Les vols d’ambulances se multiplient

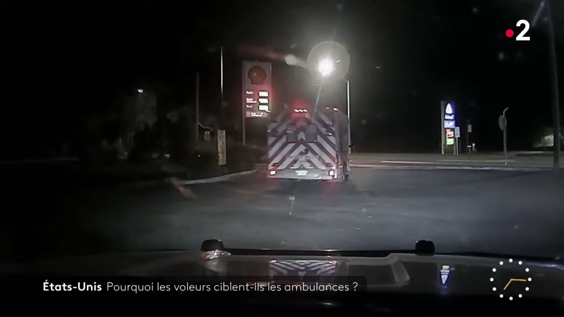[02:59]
a finalement conduit l'ambulance dérobée au pied du bâtiment du shérif, avant de se livrer aux policiers.